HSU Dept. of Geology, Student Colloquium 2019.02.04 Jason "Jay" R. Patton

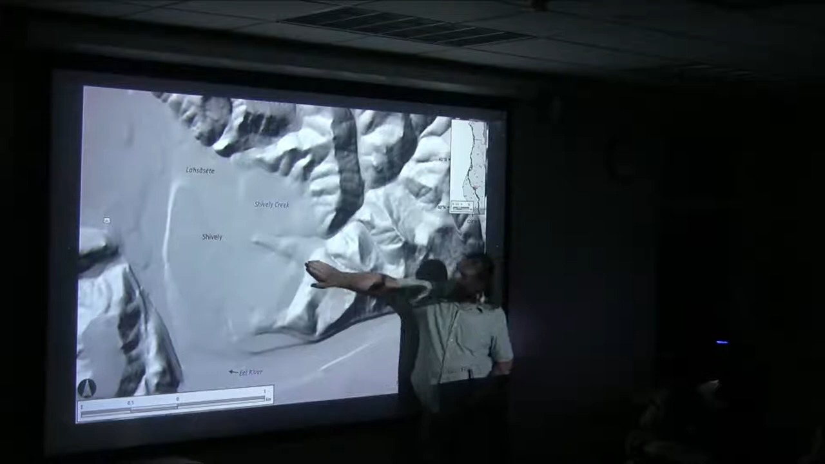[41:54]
So we kind of thought we saw something here, a feature, and we started measuring profiles in our GIS, and indeed,
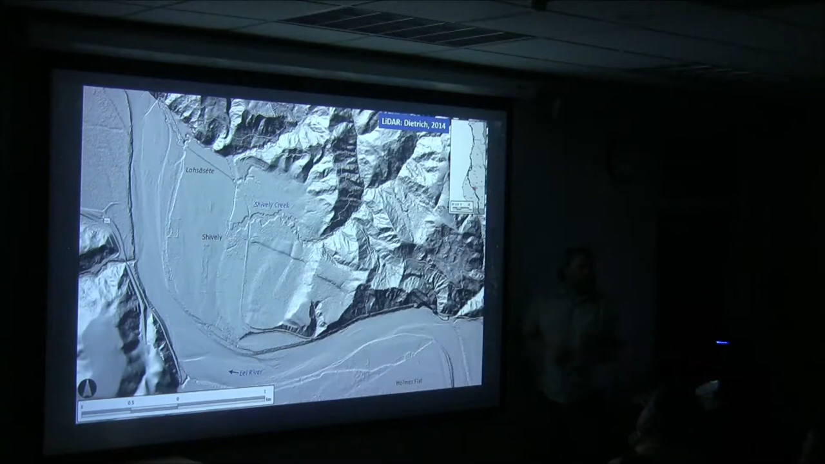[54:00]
generates earthquakes or if it's aseismic. We don't know that on this either. However, I suspect that this is capable of generating earthquakes. If we take the low slip rate, 1/3 of a millimeter a year, and if we say that this is, you know, 10,000 years, there should be
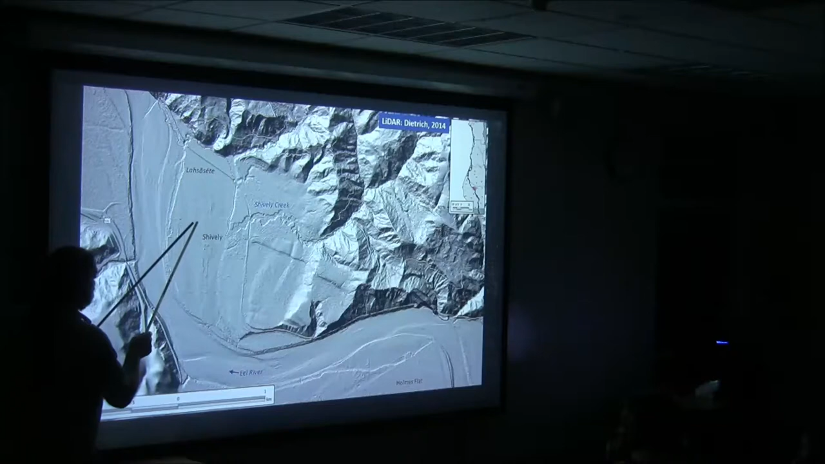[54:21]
1 to 2 meter scarp out here in the floodplain. And if we look at this is where the aspect slope map is really good.
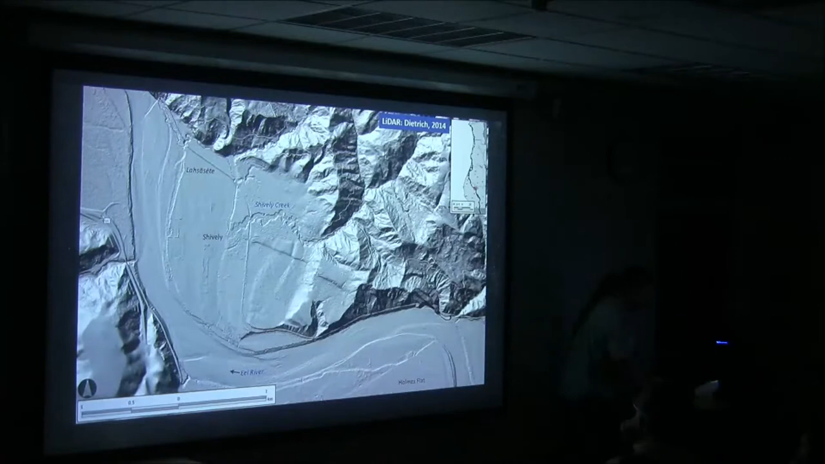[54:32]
I've drawn lots of profiles. I don't see a scarp out there.